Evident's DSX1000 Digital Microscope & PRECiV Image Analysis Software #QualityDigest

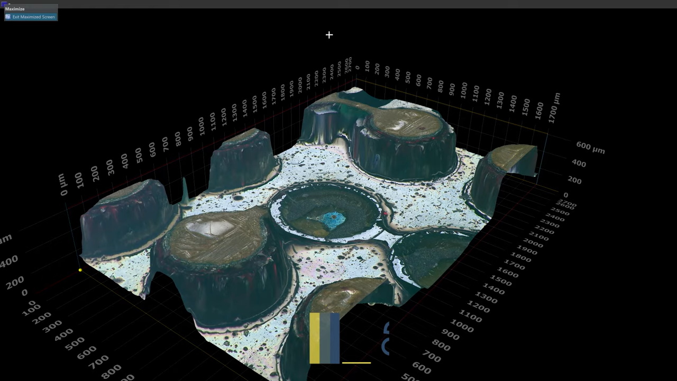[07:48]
So on a single monitor, you can hit the full screen button on the console and render this 3D image in the full screen.
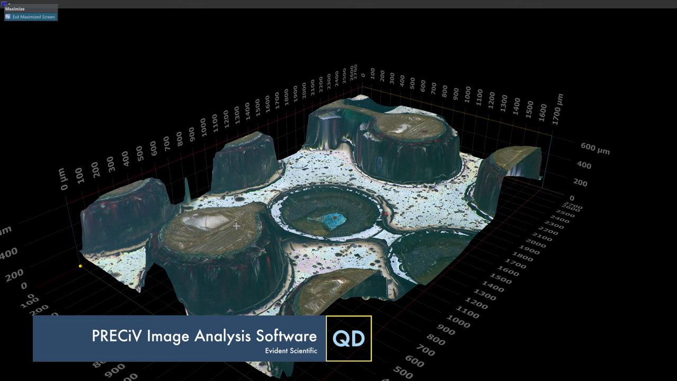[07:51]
You can have your live image in the full screen as well. All right. But yeah, all the height data is there. And we can even show things by right clicking on it, show some of the settings in here. Maybe we want to see just the source layer.
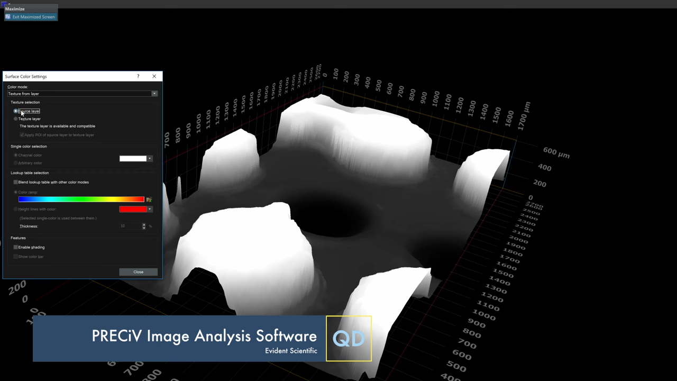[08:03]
This is the raw height information plotted as it scanned through by contrast.
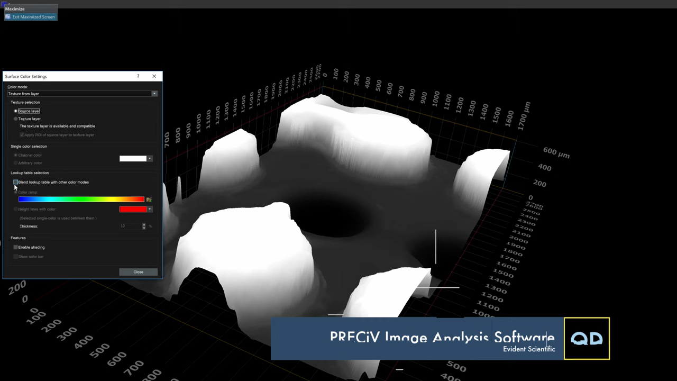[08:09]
And we can blend lookup tables, show high and low points by color. And I can even enable some shading to really see the texture. Right. That's nice. There's a lot of information that can be determined from here.
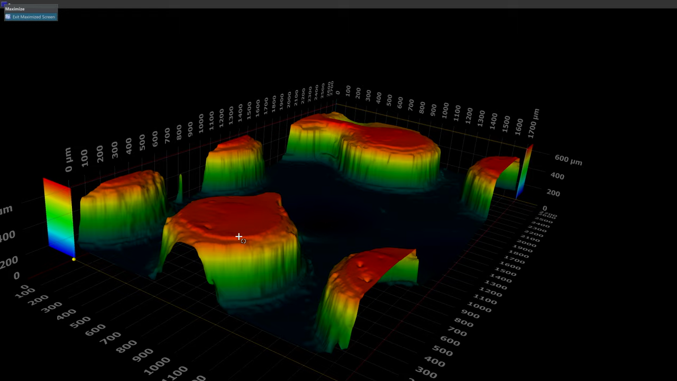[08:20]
So this image, rotate, zoom in to exactly where you want it. You can save this picture. You can also create an animation. It can render a 3D rotation and save out as a video file to put in a really cool presence.
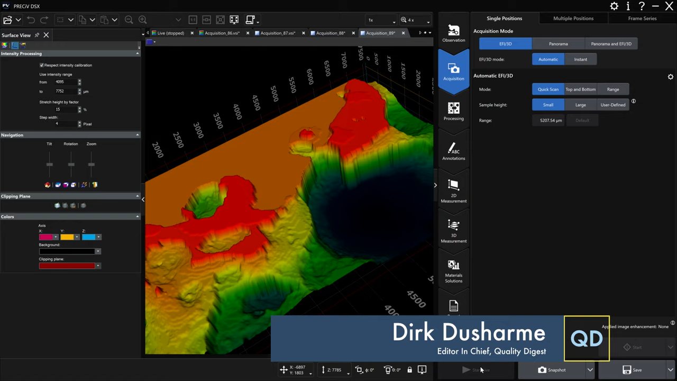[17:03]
So the capability also then with the software is work with everything from super high magnification lenses to like what we got here a 1x lens.